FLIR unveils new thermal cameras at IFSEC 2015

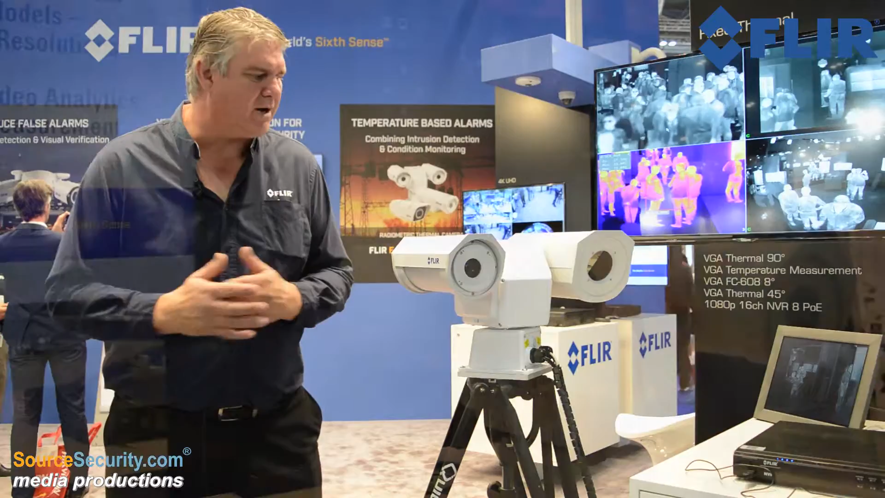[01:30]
This is a variant of a product we've had for a few years now actually but releasing this product has got two key features.
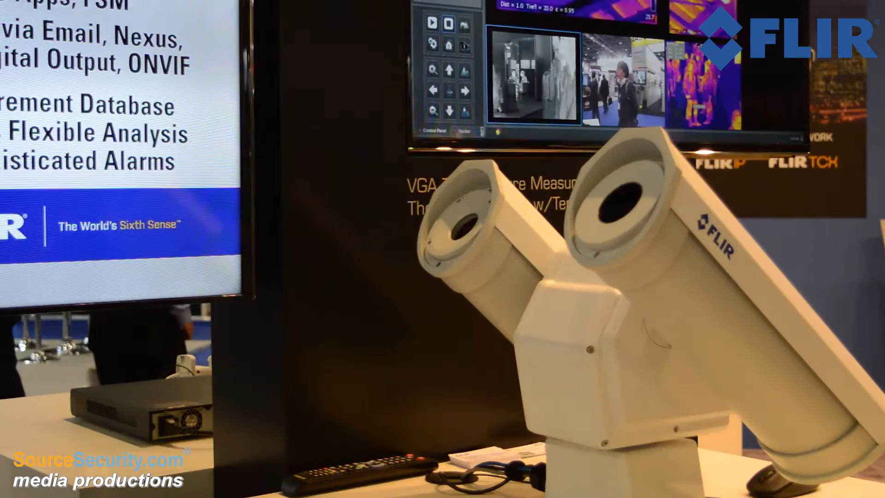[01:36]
One we've reduced the price considerably and the second thing is the cooler replacement.
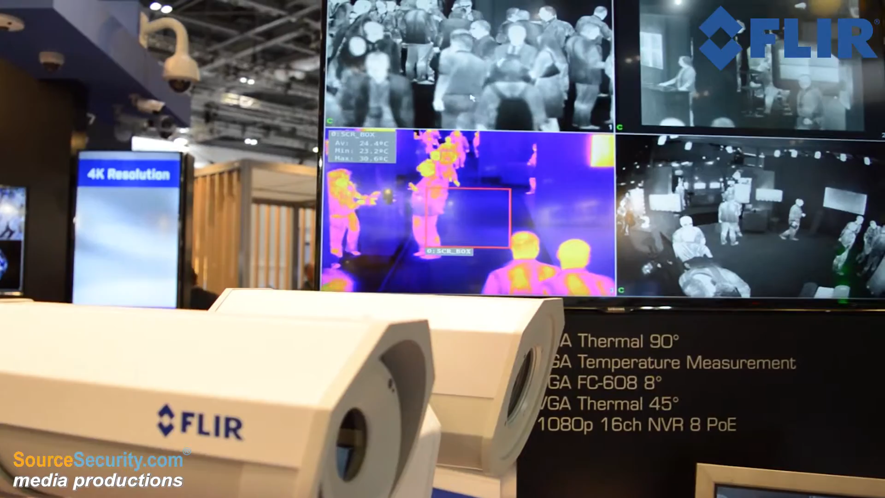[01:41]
When you have cooled products such as this you have a gas inside the cool detector which needs replacing. In the past what you had to do is dismantle the product or send the whole product back to a location to be re-gassed. With this product we're offering a two year service replacement facility so we offer advanced replacement. So in the field if you get a problem you need to get it re-gassed we will actually send you a new product out you can re-gas it on site in effect just by replacing the product. So quite a new product in that regard.